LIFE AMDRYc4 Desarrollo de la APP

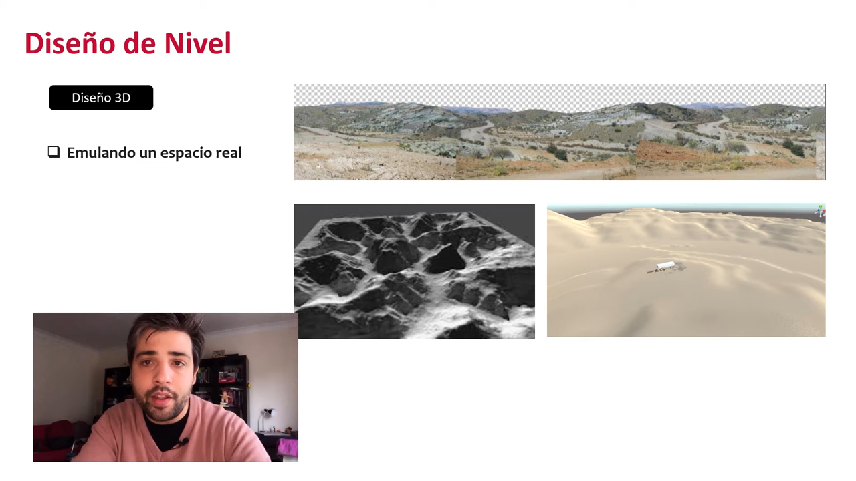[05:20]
A través de diferentes programas de cartografía se extrae un modelo de elevación digital del terreno. Este es luego utilizado para el diseño del nivel del videojuego. El resto de los recursos que son destinados a la construcción de este prototipo son de carácter libre de derechos, Creative Commons.